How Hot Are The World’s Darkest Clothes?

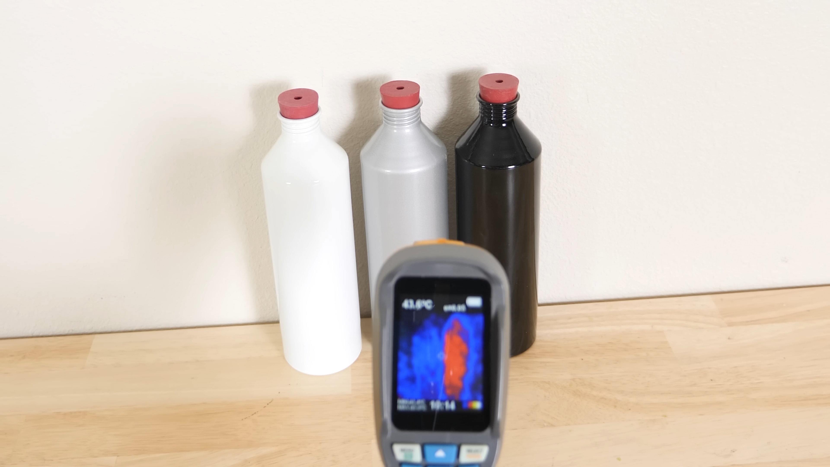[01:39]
This is because it's emitting its radiation better than the white or gray one, so it cools quicker.